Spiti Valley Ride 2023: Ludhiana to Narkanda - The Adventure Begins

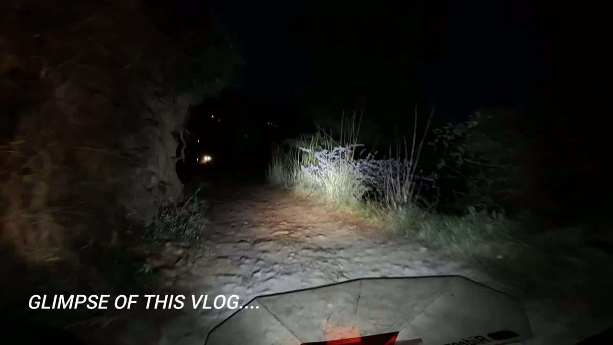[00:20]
ये रास्ता देख के ना मुझे सही बताऊँ तो मुझे नेपाल याद आ गया, मस्तैंग याद आ गया।
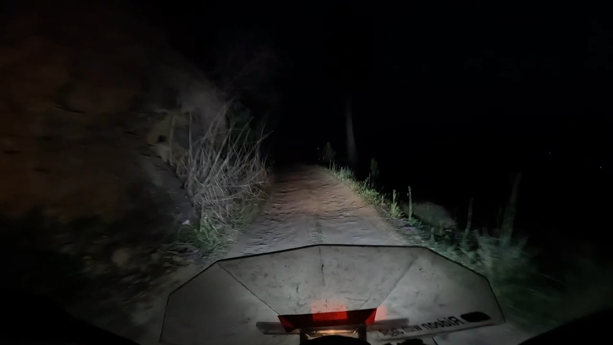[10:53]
ये देखो नाइट में ऑफ रोडिंग हो रही है, जो हमारे शर्मा जी ने जगह ढूंढी है रात रुकने के लिए, ये उसका रास्ता है।
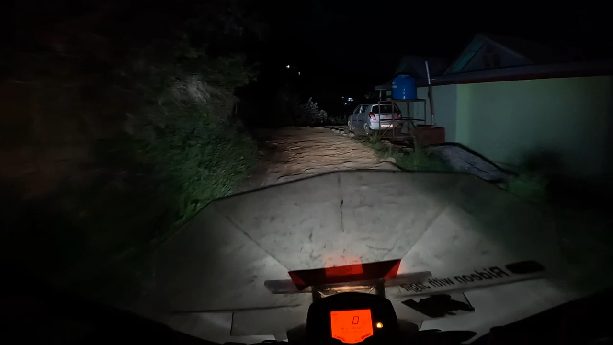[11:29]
मतलब बाइक जो है वो हाई टेम्परेचर दिखा रही है इतनी ठंड में। अरे भैया इतनी ठंड में मेरे हाथ जम रहे हैं, तू तो कम से कम शांत रहे। ऊपर से लगेज की नॉकिंग अलग।